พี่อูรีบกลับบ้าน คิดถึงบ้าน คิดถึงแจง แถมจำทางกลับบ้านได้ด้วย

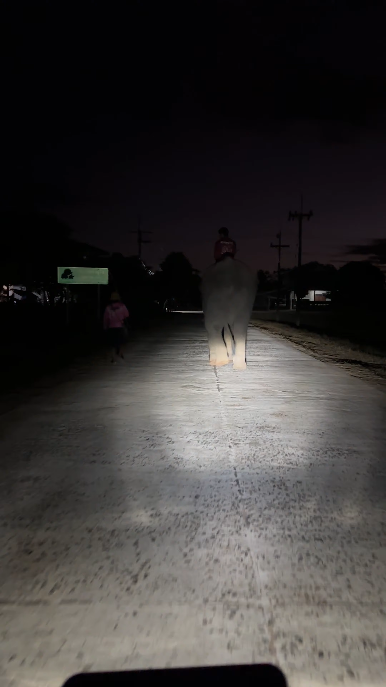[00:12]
เค็วันนี้ก็มารับพี่อู้วนะคะกลับบ้าน หกวงเย็นนะ แต่มืดแล้ว พี่อูวริฟๆ กับบ้าน คόンง้าบกพี่อูวCs มาทรีหวันน่ะค่าลองหา estéก extraordin ยากกลับบ้าน